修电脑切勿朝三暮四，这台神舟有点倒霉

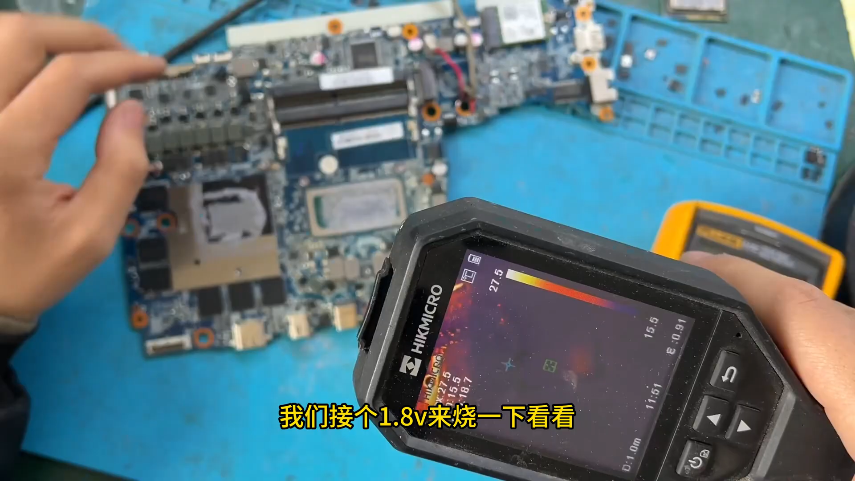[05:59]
8V来烧一下看看
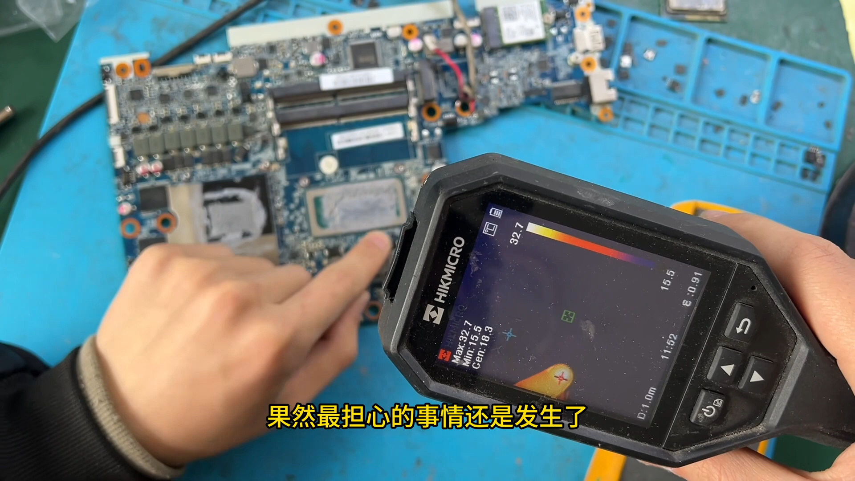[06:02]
果然最当心的事情还是发生了CPU的南桥晶体微微发烫
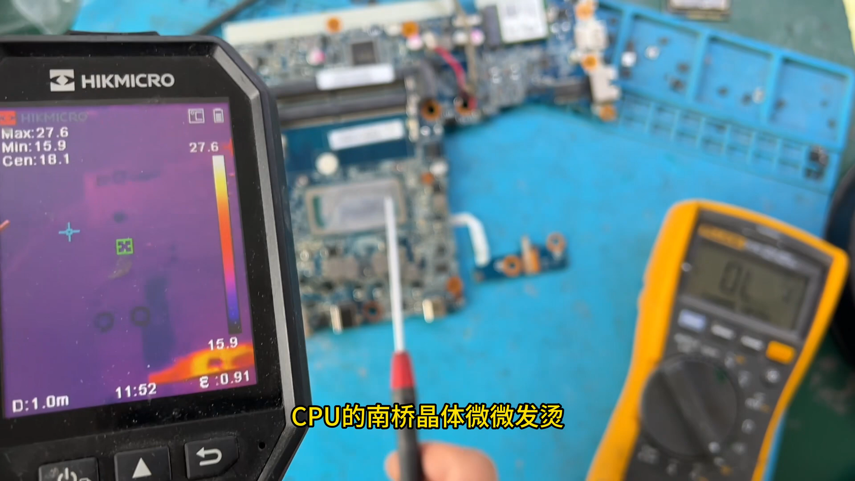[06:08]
是吧南桥和CPU一体南桥损坏就代表整个一起坏
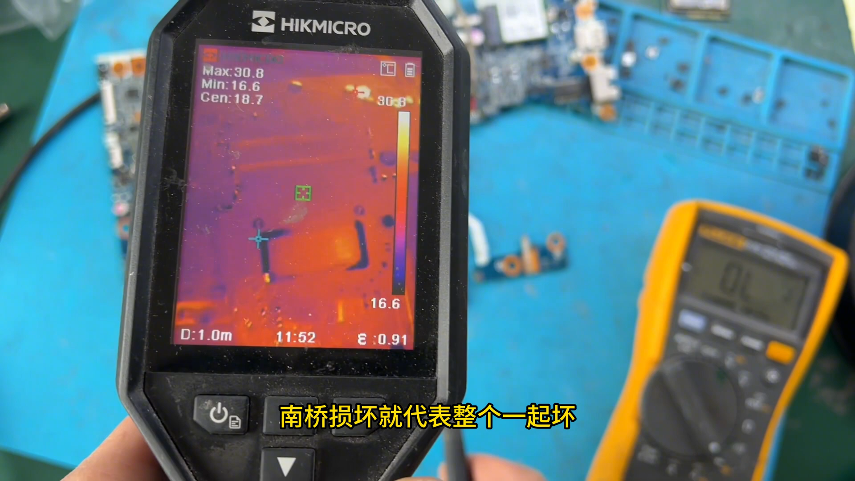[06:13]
其他地方都不发热唯独是这一块发热再只是1.
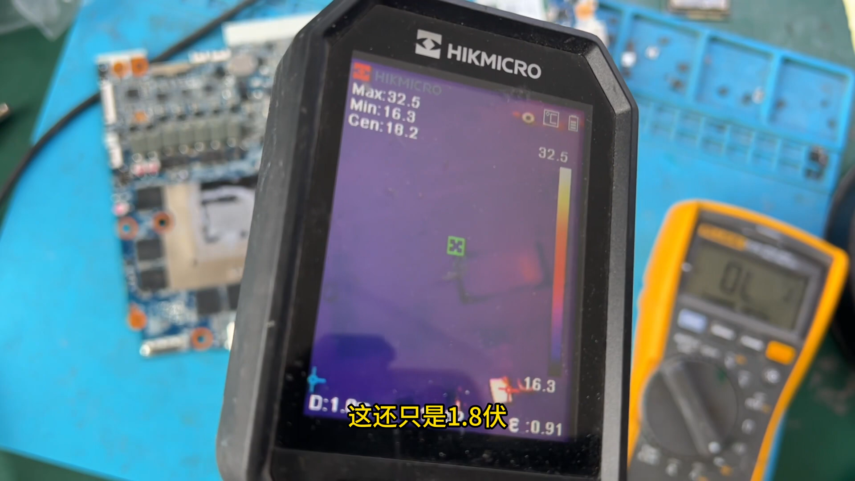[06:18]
8V我们烧一下后面的3.